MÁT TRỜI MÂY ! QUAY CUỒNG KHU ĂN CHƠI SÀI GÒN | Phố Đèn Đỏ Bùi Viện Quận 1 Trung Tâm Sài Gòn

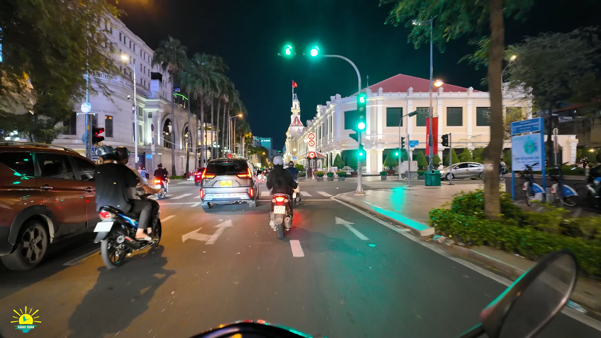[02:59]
Đối với ngày cuối tuần là ở đây trở thành Nguyễn Huệ trở thành phố đi bộ. Đây là Tòa Đô Chánh đây, Ủy ban.
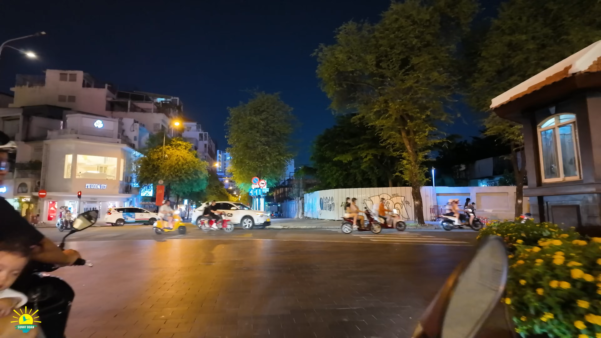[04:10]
Và trước mặt anh chị đó là con đường Pasteur nha anh chị, dòng xe từ bến Chương Dương đổ về.
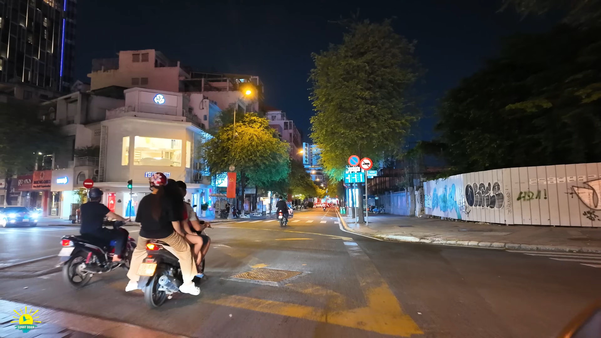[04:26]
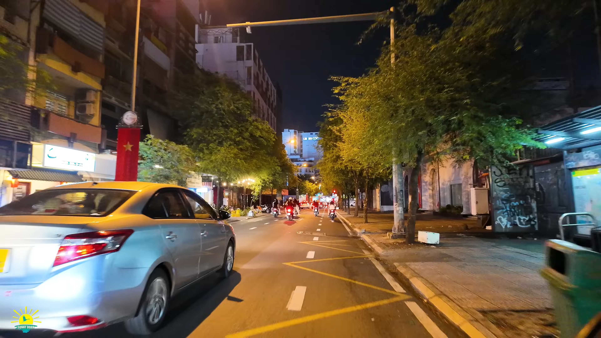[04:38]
Khi mà ra trung tâm thì các bạn trẻ thì có một cái giải trí rất là rẻ tiền thôi. Có những cái ghế mũ nè, hoặc là những cái tấm bạt trải dưới lòng lề đường. Thế là các bạn mình quẹo trái con đường Công Lý Nam Kỳ Khởi Nghĩa nha anh chị ha.
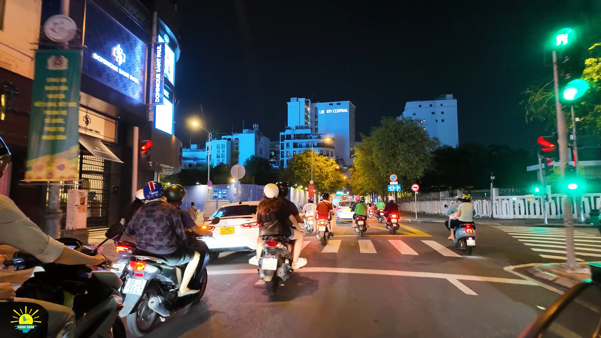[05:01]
Thấy các bạn ngồi đó thôi, rồi uống những cái món nước mà mười mấy 20 ngàn thôi,
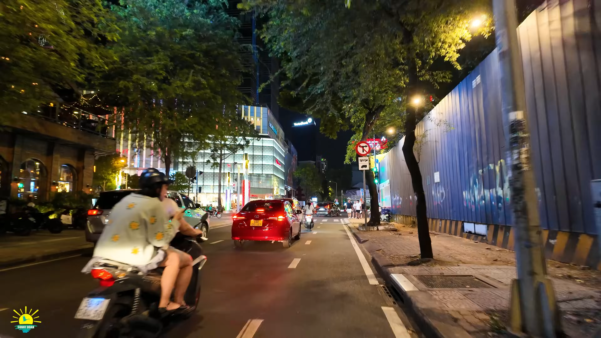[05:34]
Chi phí thì không có. Còn khi mà làm có công ăn việc làm thì phải tiết kiệm. Rồi, coi đây là đại lộ Lê Lợi. Xin đi quẹo về chợ Bến Thành.
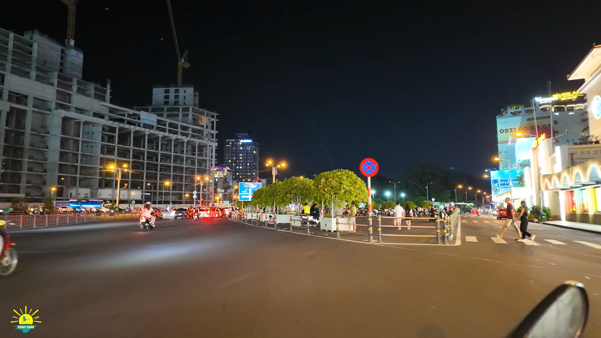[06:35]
Sunny sẽ lạng vào đây để anh chị thấy cái công trường Quách Trị Trang bây giờ không còn.
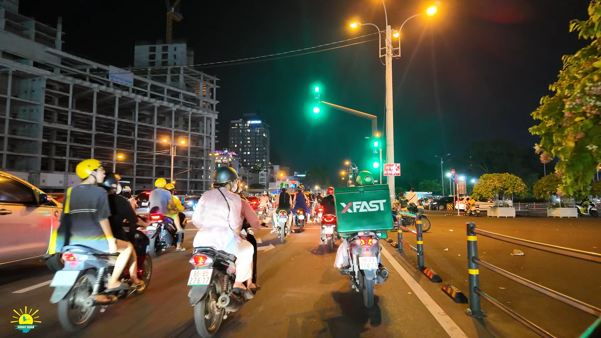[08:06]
Thì khu ăn chơi nổi tiếng, được ví khu ăn chơi nổi tiếng của Sài Gòn, đó là phố Tây Bùi Viện. Vào những cái dịp cuối tuần thì trở thành một cái nơi đi bộ. Tình y sẽ quay một cái đoạn trên con đường Đề Thám thôi. Mình đi con một tí đường Bùi Viện để anh chị thấy cái không khí.
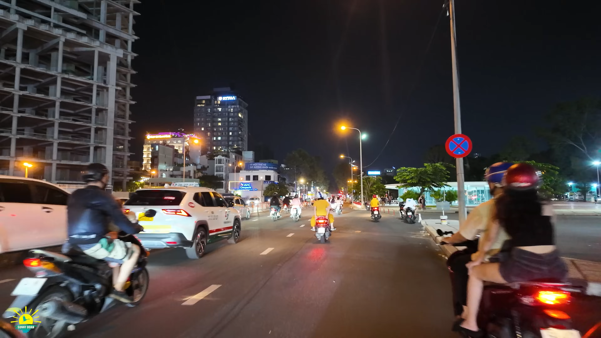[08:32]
Và một số người thì gọi là phố đèn đỏ Bùi Viện.
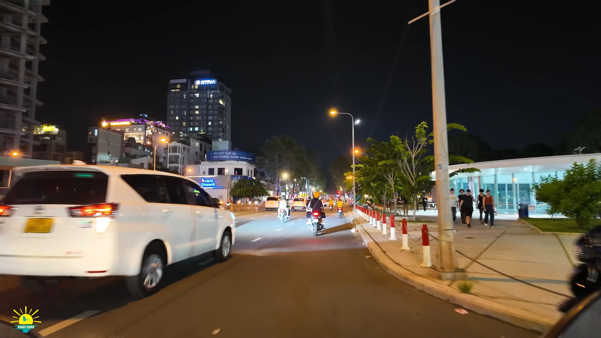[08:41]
Đây là con đường Trần Hưng Đạo và bên phải đó là Phạm Ngũ Lão.
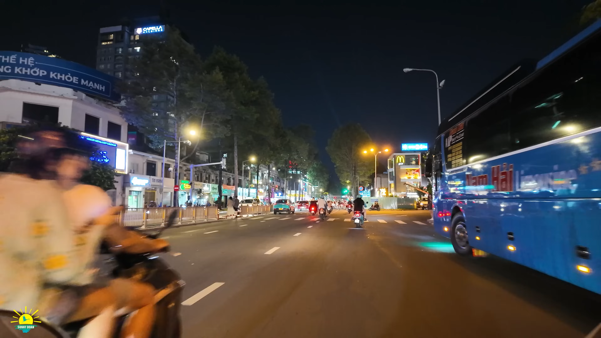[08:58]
Góc cái mũi tàu đó là một cái tập đoàn thức ăn nhanh McDonald's. Nói chứ McDonald's cầm cự hơi bị mệt mỏi. Kể cả Starbucks cũng vậy, Highland Coffee cũng vậy.
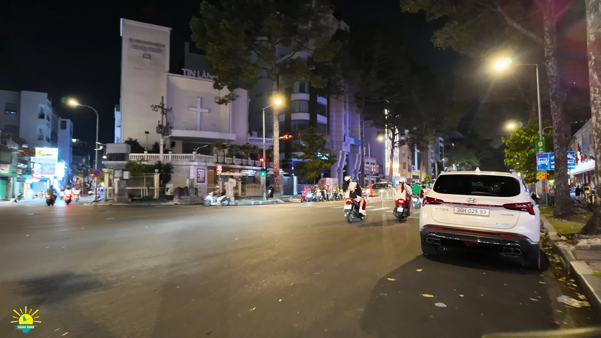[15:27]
Quanh đây là những cái quán nhậu anh chị,
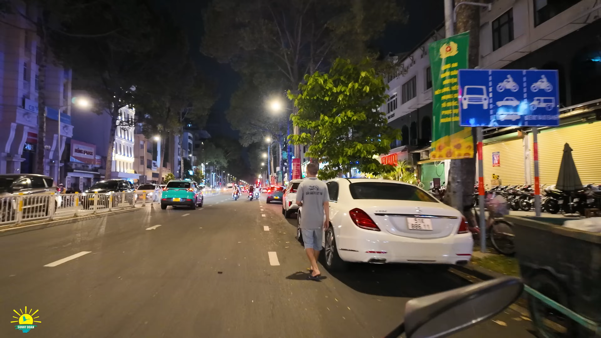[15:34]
quán nhậu nói chung là khu vực này thì nó sẽ vắng hơn.
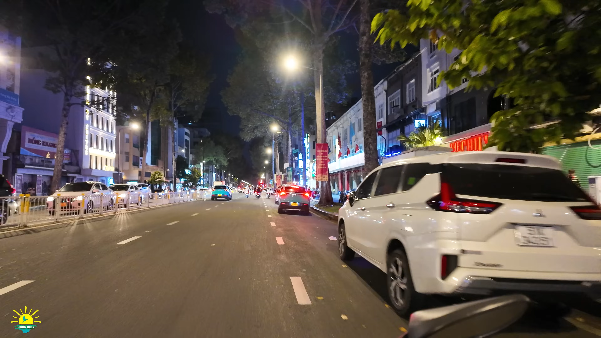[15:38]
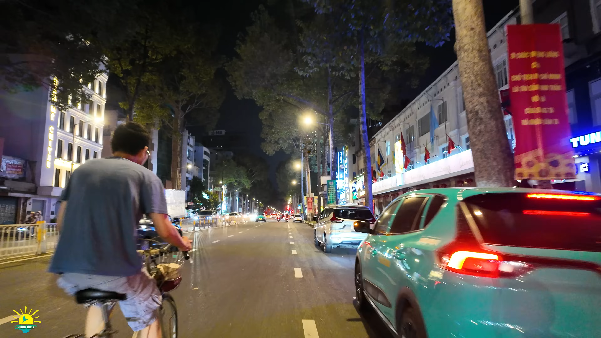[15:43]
Cái hướng này là chúng ta về chợ Năng Si đó, cầu ốc Seafood.
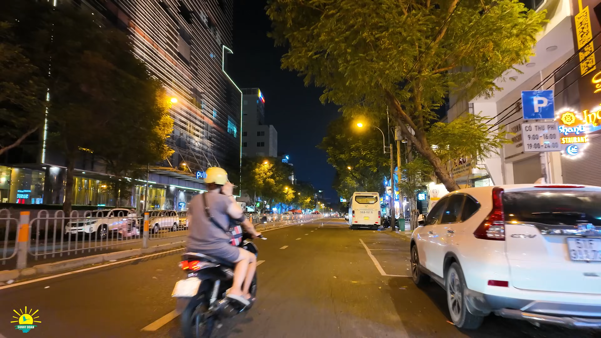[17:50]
Còn bên trái là khách sạn Bunman của một cái tập đoàn Thái Lan.
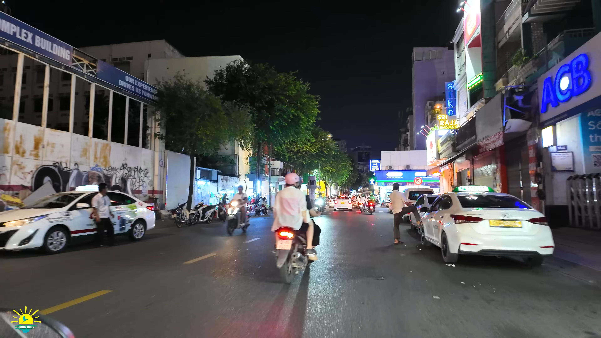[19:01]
Trường Chu Văn An, trường Hưng Đạo. Cái này, cái đoạn này là xin đi quẹo vô được nè. Mình sẽ đi Đỗ Quang Đậu nha.
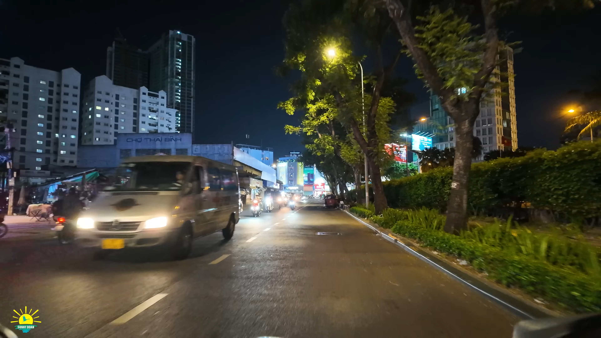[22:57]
Đây là chợ Thái Bình. Chợ thì chỉ nhóm họp buổi sáng đến trưa, là đến khoảng 10 giờ, từ sáng đến 10 giờ là đông đúc. Buổi chiều thì bà con tiểu thương vẫn bán nhưng mà cũng rất là vắng. Và đây là con đường Cống Quỳnh nha anh chị ha. Cống Quỳnh, rạp hát Khải Hoàn.
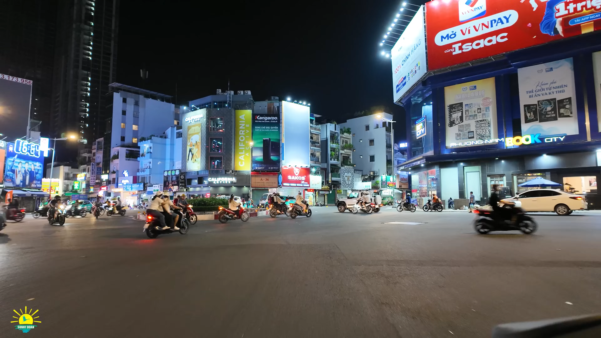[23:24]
Bây giờ thì Sunny sẽ đi con đường Nguyễn Trãi, Võ Tánh để chúng ta về với rạp hát Quốc Thanh, là về cái hướng Nguyễn Trãi quận 5.